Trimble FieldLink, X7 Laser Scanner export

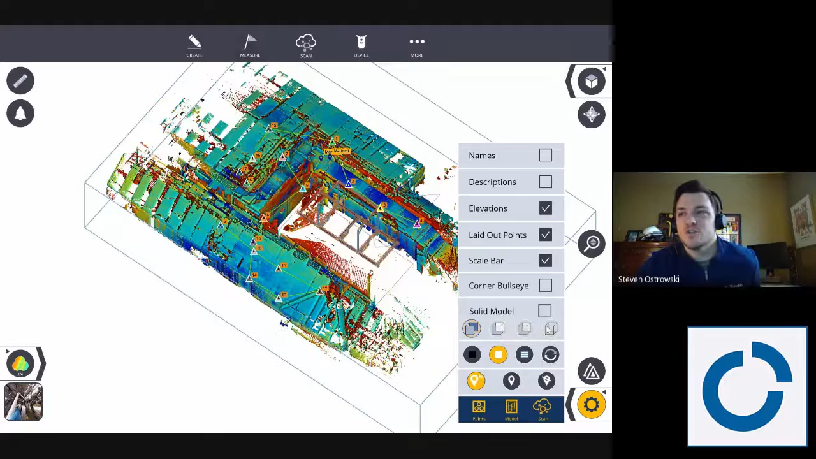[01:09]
If I'm using a Trimble product, I can essentially change this later back in the office if I need to to align it. I won't be able to do a resection then, but I can definitely do a traditional georeference. This has already been done.
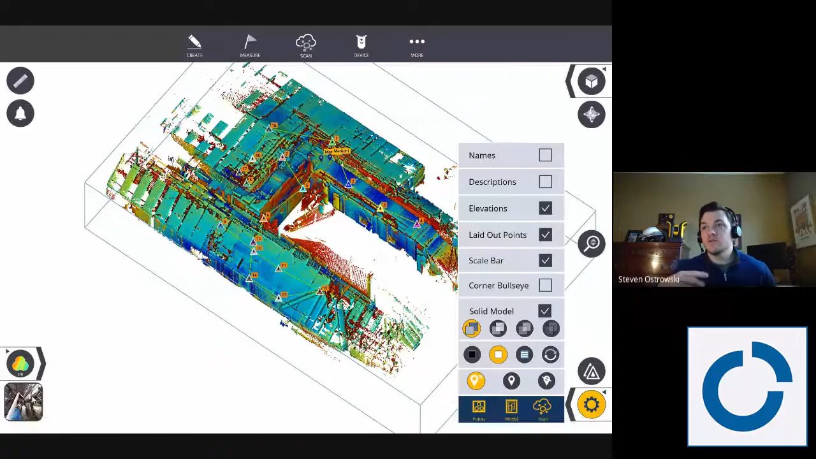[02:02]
I will generally save the colorization for a desktop computer to do later because it's a little bit faster.
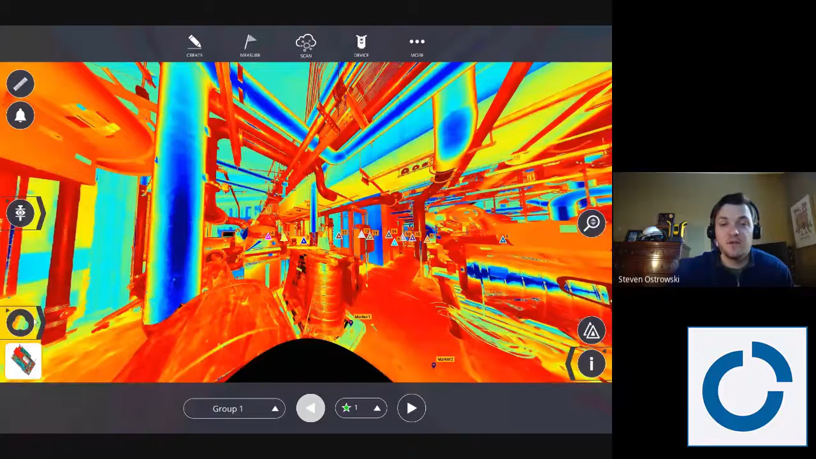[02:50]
But as you can see with the X7, we do a great job actually covering just about everything we need. So this is the station view.
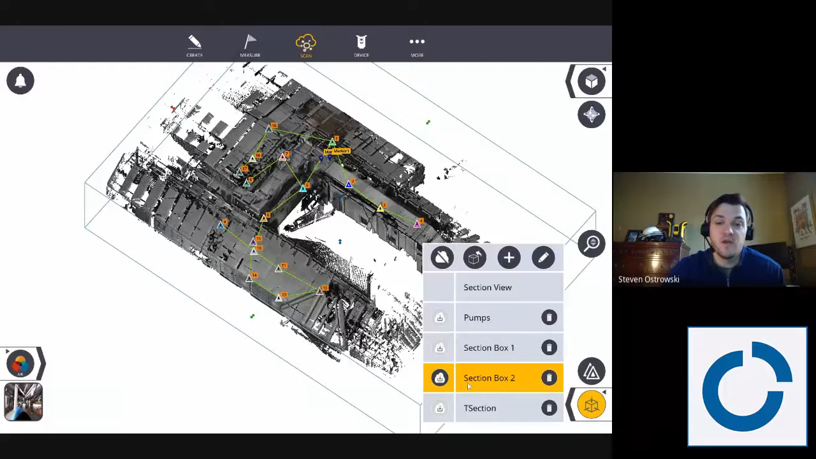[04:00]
So I can turn section box on and off here. So this would be a gridded E57 where I can get the station views. A gridded RCP and it will be a little bit larger and a little bit longer to export, but I can do that here by turning that on and off. For E57s you can actually just click on, if you have a section box turned on, click on the non-gridded or gridded options as well too. So I'm going to keep that turned on and then I'm going to go through some of these other sections to explain how to go through that.
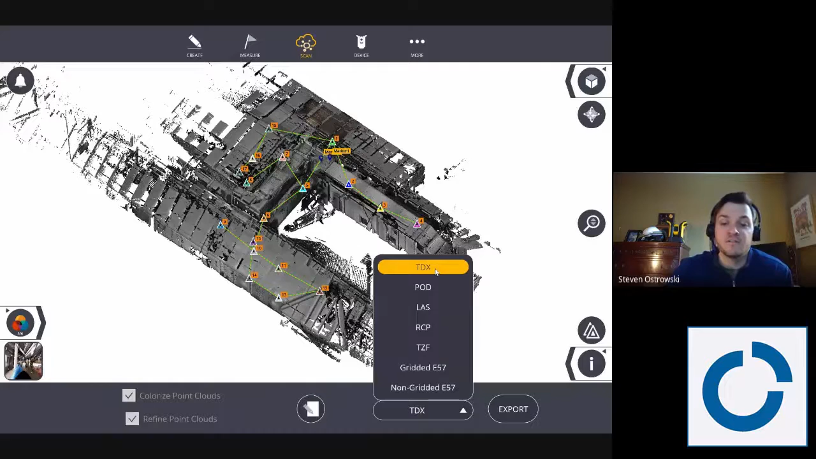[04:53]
A TZF scan or a TZF export would just be the station in the right position without registration. So I generally, if I'm going to RealWorks or FieldLink Office, I'll do a TDX. And I can write that directly to a thumb drive, right?